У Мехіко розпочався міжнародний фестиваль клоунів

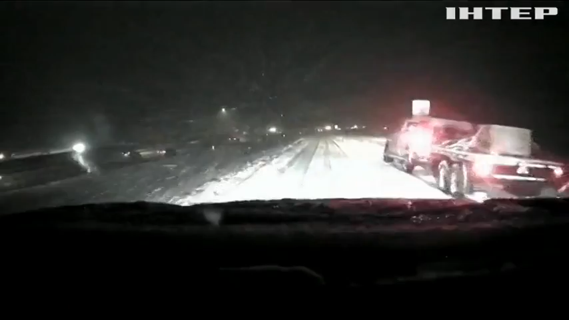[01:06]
А штат Колорадо засипало снігом. Хурделиця почалася вночі і не вщухала до ранку.